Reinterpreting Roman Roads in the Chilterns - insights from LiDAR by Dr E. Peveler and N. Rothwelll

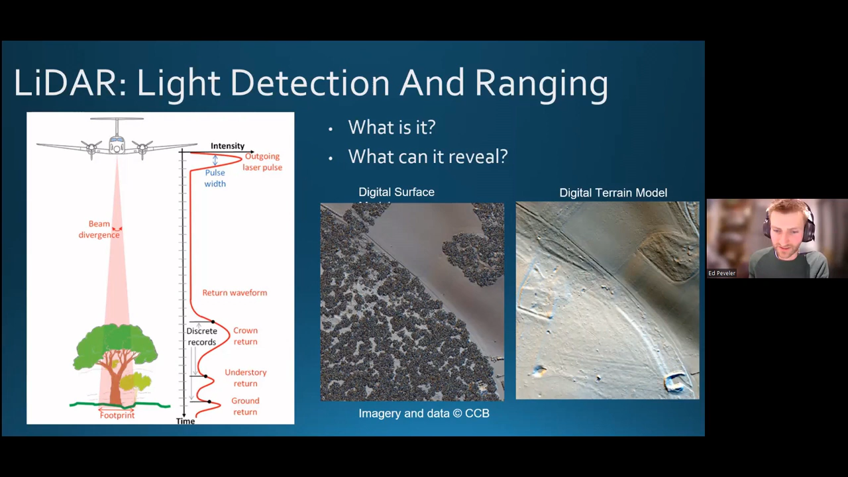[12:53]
And you can see conversely out here in the in the arable fields that's been plowed year after year. It's sort of snooker table flat. You can't see a single feature in there because they've all been destroyed by the plow. Whereas here in the woodlands, they've been protected under tree cover, and we have a chance to detect those features.
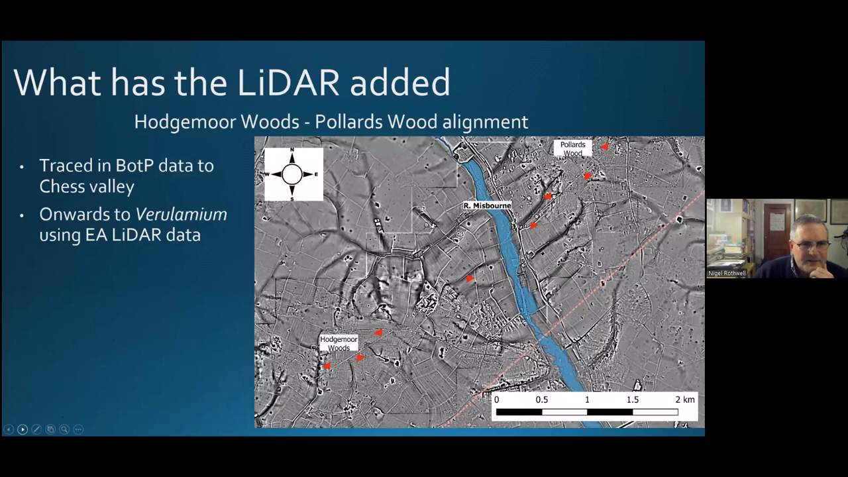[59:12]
Clearly, it's a major engineered feature. And it's a similar size and therefore probably of importance to to Ermine Street and Watling Street designed to carry significant two way traffic. If we look in more detail then at the best preserved section, we can see the roadside pits as it crosses Pleistocene Thames gravels through Hodgemoor Woods. And then down to the southwest here, we can see that its character does change. And here it's coming off the gravels and a shallow cutting has been eroded, presumably by traffic as it descends into into the chalk and across the dry chalk valley.
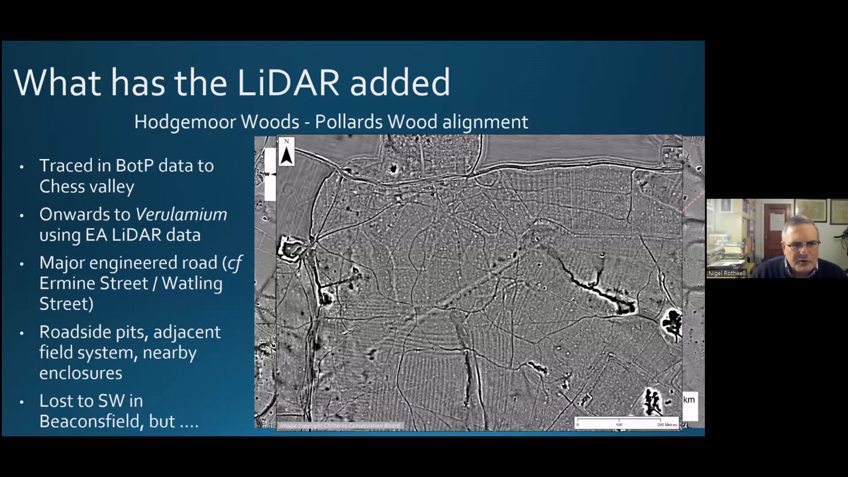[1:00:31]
We know that this is pre 1550, because that's the point of which this this woodland becomes established. Further to the southwest, though, beyond here, it's lost in the urbanisation of Beaconsfield. But we have seen that it's deviating north of direct alignment, and therefore it's unlikely to be heading for the the Marjorie and Viatorra's proposed crossing of the river Thames at Headster Wharf.
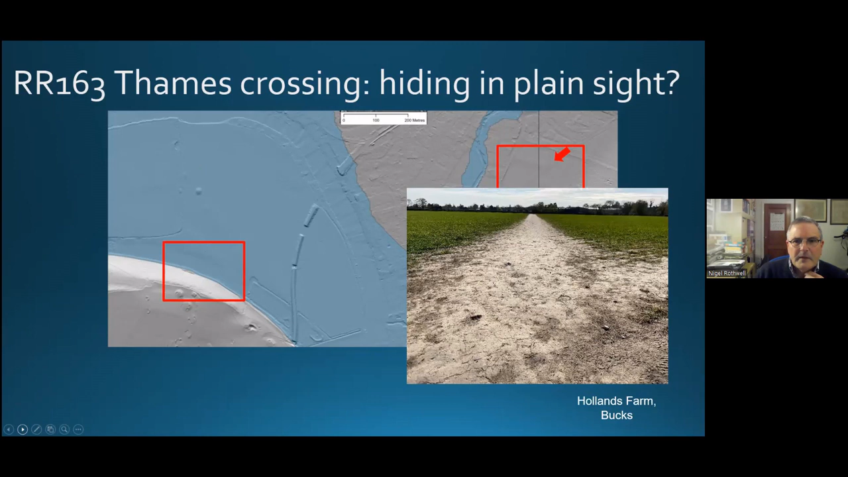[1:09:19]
very subtle feature in the lidar. And then over here on the Berkshire side, the Terrace Way, you know,